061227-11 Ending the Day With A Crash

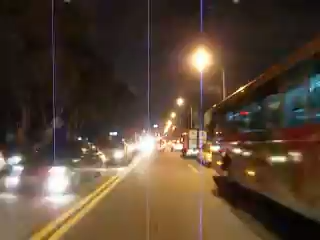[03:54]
Frick. This is getting a little too close these days. I'm getting a little too comfortable. I think, I think now I understand why my uncle pulls his mirrors up like this. He has his mirrors up because he doesn't use them and he hits people with them.